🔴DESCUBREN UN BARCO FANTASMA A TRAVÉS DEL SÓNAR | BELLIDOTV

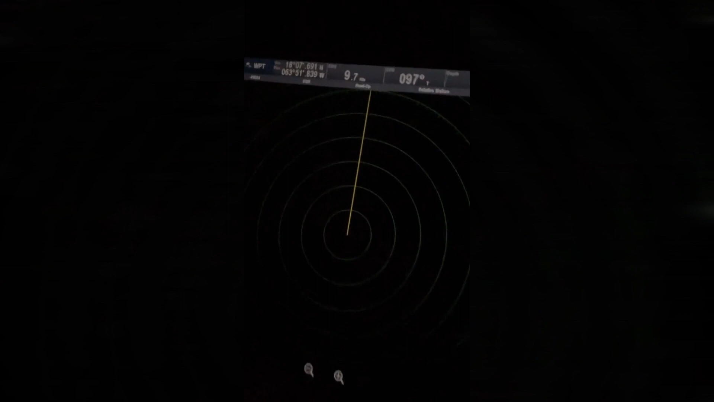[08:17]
Gone. ¡Ah! ¡Ah! ¡Y ya desapareció! ¡Güey! A las 3 de la mañana. ¡No mames! ¡No mames! 3 de la mañana en punto.
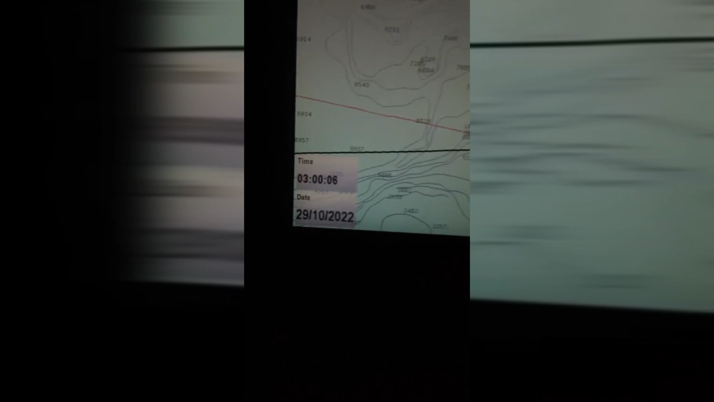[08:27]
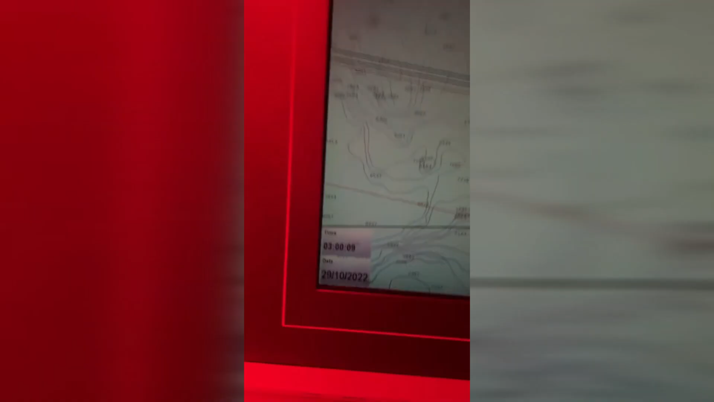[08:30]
¡No mames, güey! ¡Se me puso la piel chinita! A ver, entonces, estos...
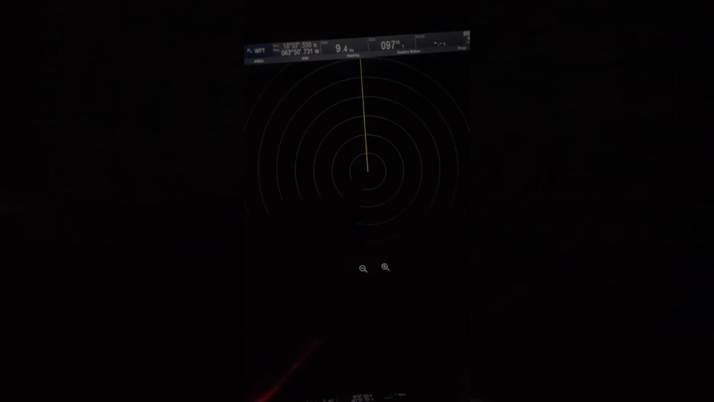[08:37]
Nosotros, this is our line, ¿no? This is us, in the middle.
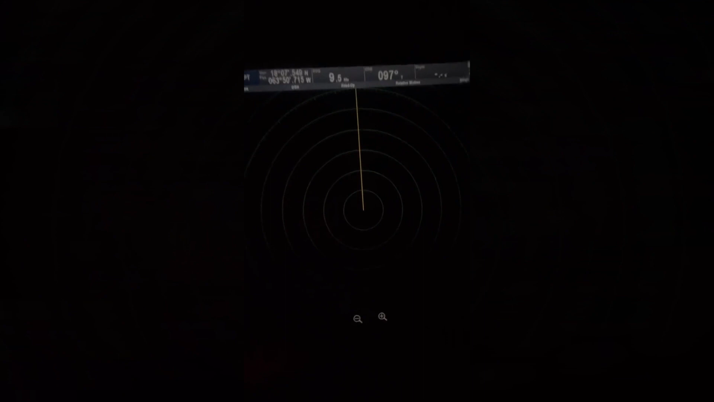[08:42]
Entonces... Nosotros estamos en medio y siempre si se cruza algo
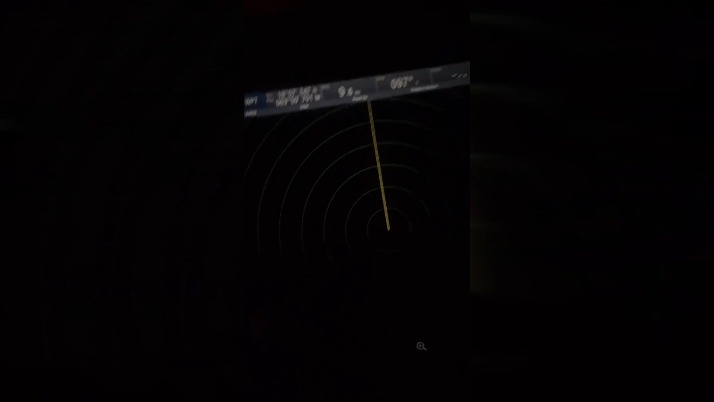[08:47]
alrededor de este radar es cuando sabemos si hay tráfico, si un barquito viene o no, todo.
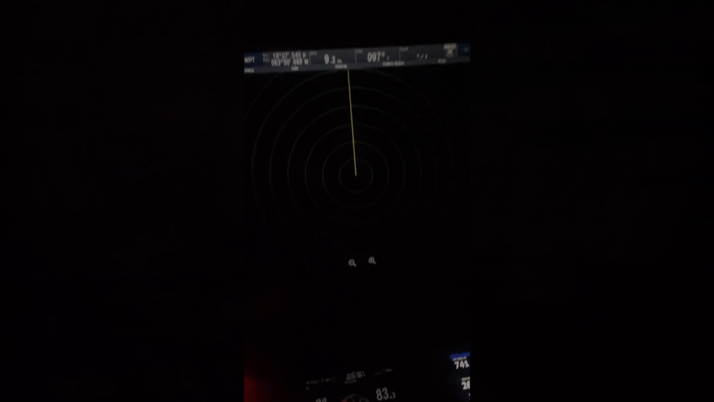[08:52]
Y acá igual. Entonces, ese barco que apareció, apareció en los dos radares. Pero desapareció de que al minuto.